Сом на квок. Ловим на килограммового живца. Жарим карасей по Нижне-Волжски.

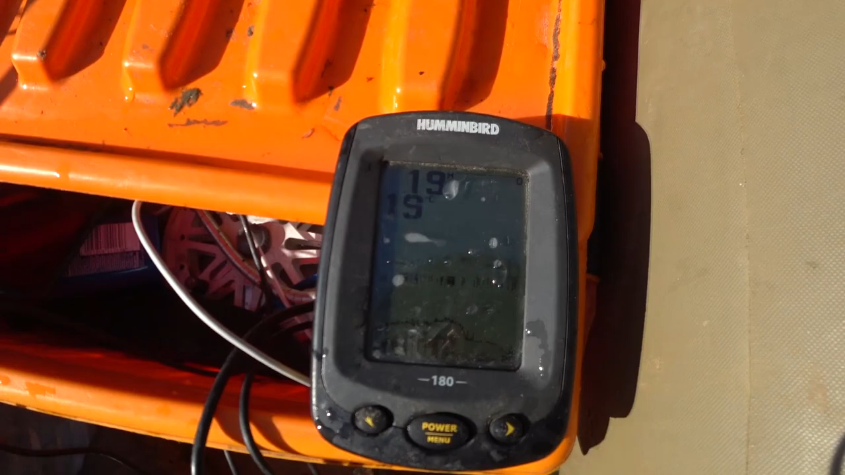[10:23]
19 градусов для этого времени года это очень мало. Обычно здесь 24. Аномальное лето.